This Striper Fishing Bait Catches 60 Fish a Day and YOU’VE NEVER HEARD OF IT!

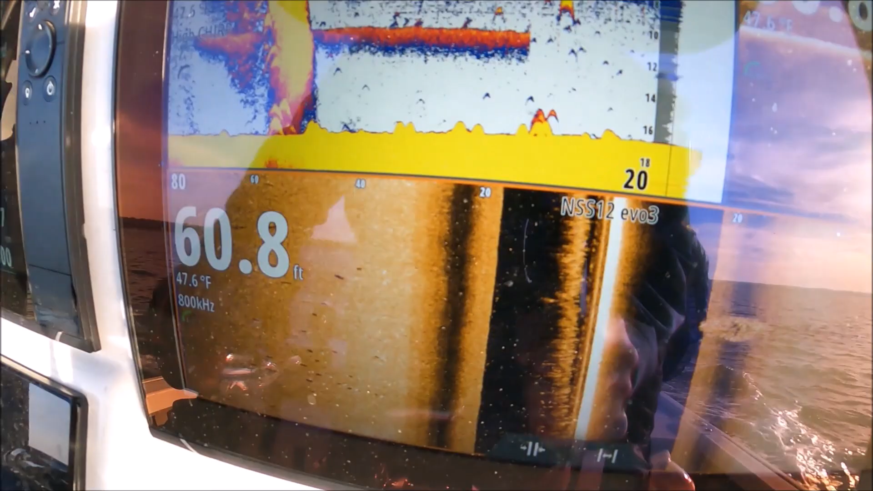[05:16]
On screen: depth 60.8 ft, water 47.6°F
that's what they look like all right you see that disturbed water that's it i see you looking keep your eye right there
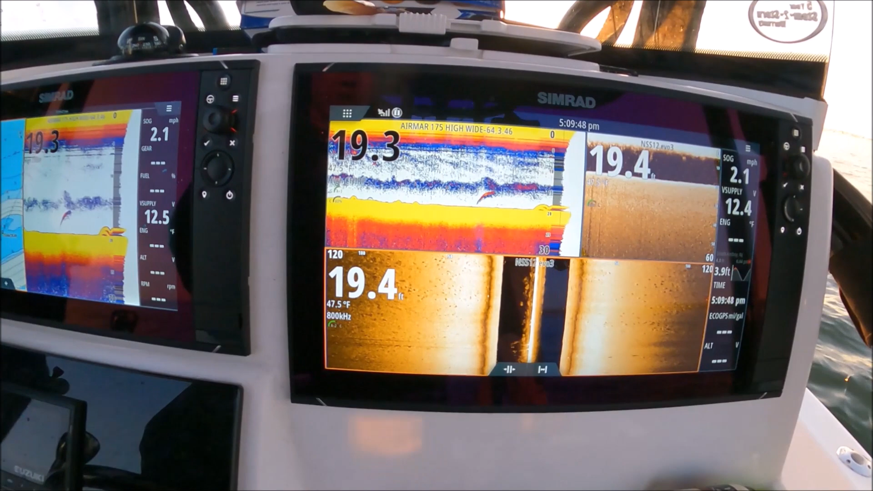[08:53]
On screen: water 47.5°F
i haven't uh i haven't really tried the flower spoon yet wow look at that guys side scan is lit up goop it up
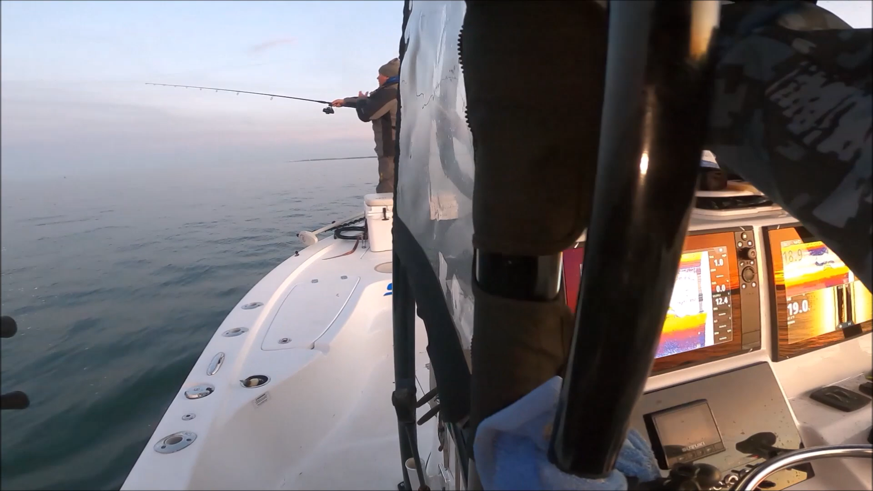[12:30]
screen is loaded fish on both sides look at that i don't know if i can reach that